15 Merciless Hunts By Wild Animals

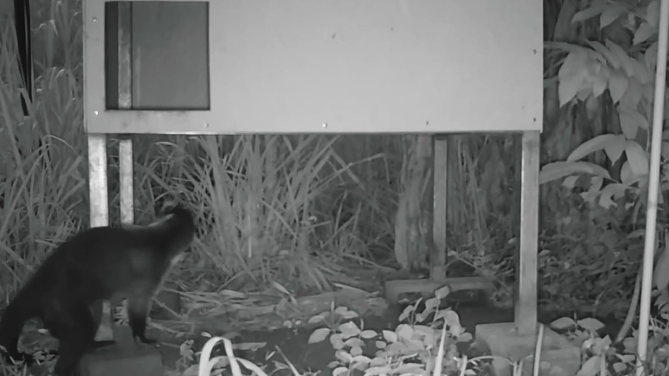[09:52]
The cody is surprised by this ocelot and backs up into its hiding place, but the ocelot jumps right and kills the quaid in seconds.